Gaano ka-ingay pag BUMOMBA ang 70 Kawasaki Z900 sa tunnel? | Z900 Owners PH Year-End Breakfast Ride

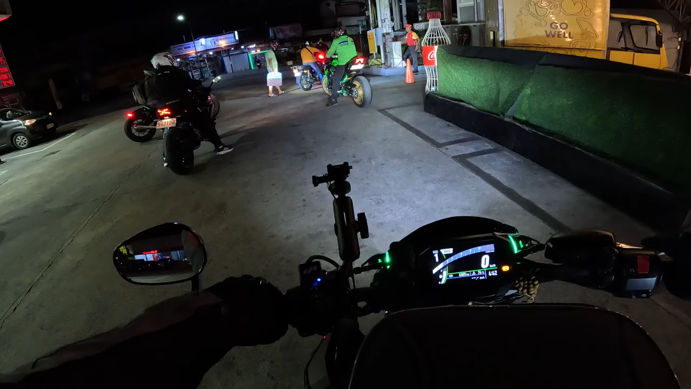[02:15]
Maganda dito, skyway entry kagad kami. Pag ganitong madaling araw ang meetup, nakaano rin tayo guys, nagpo-photochromic visor tayo. Para sa ngayon, since madilim pa, naka-clear lang siya.
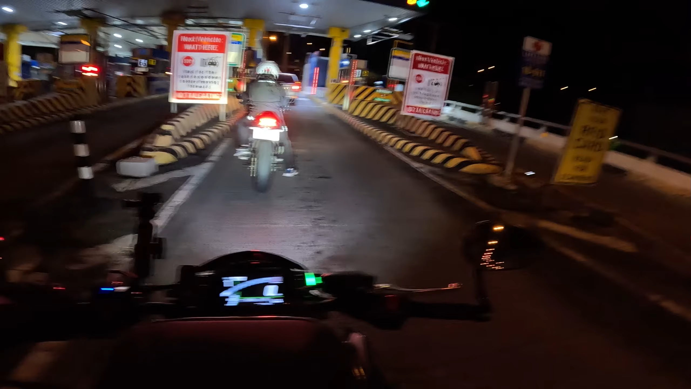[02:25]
Pero pag umaraw na, nagda-dark yan.
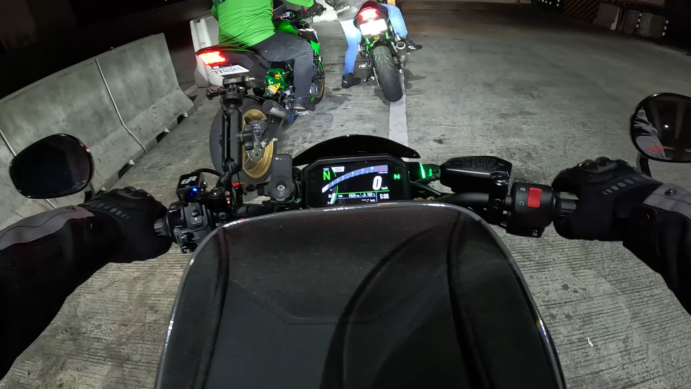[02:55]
Parang usok dito ah. Mausok. Nagsisigaya ata pero yeah. NLEX na kami. So malapit na to sa Petron Marilao. Buti dito sa NLEX wala yung mga invisible na humps eh.
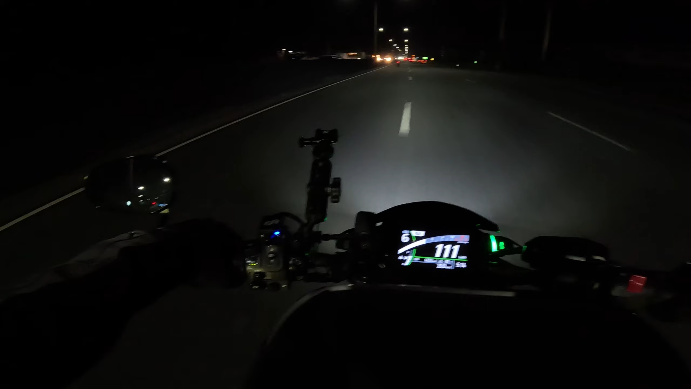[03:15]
Sa SLEX napakadami. Wala pa pala yung 360 camera natin ngayon. So konti pa rin yung battery eh. Pero mamaya pag marami na, tapos pag medyo maaraw na, goods kapit na natin yun. Okay, so we're here Petron Marilao.
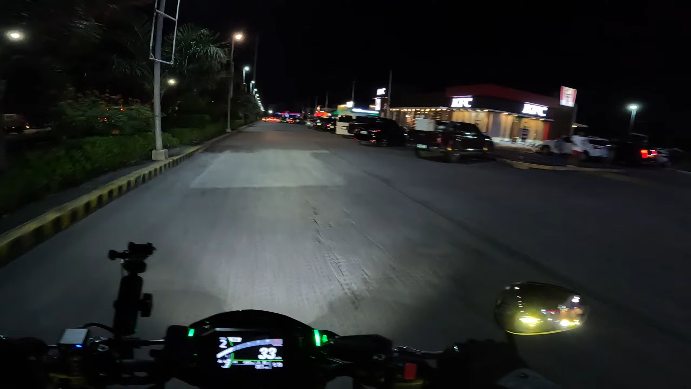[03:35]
Usually sa may Starbucks yung ano eh, meeting place.
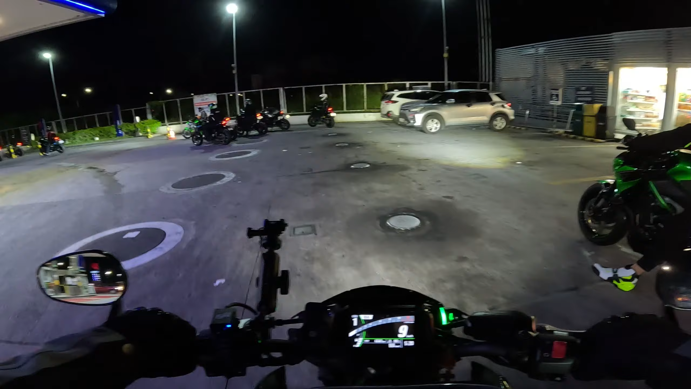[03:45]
Alright, so ilan pa tayo dito? Bilangin natin guys ha.
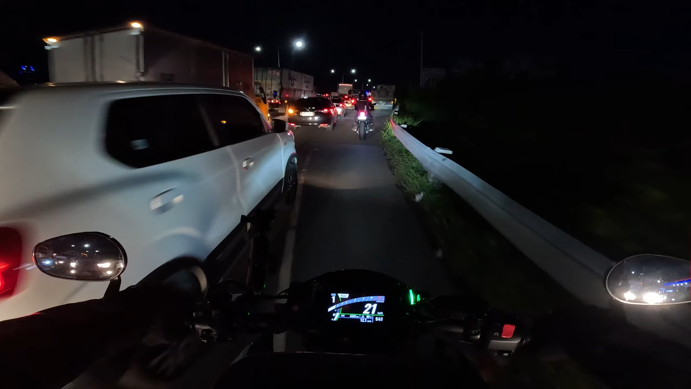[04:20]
Lang, parang ano ah. Traffic agad guys. Pumay ito ah.
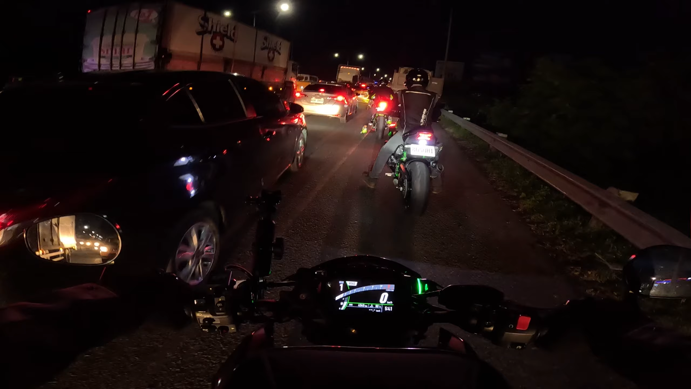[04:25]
So yun lang. Hindi enjoy mag moto vlog pag ganito. Puro filtering. So yeah. Or ano ba ito? Nasiraan ba ito?
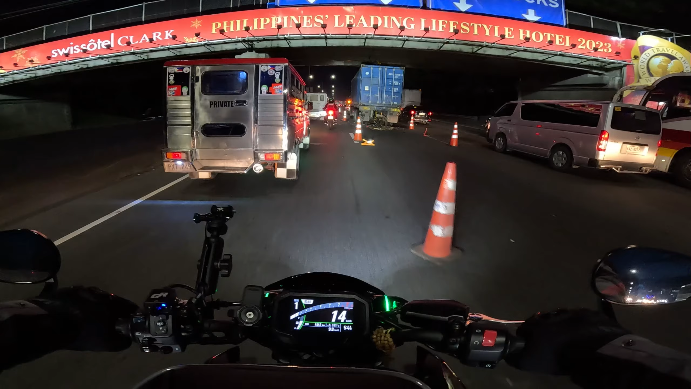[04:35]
Ah, yun. So yun lang naman pala. Alright, so back to regular programming tayo guys. Kala namin kahabaan na yun, yung traffic eh. Ito yung masarap na ride, chill ride lang. Wala nagmamadali.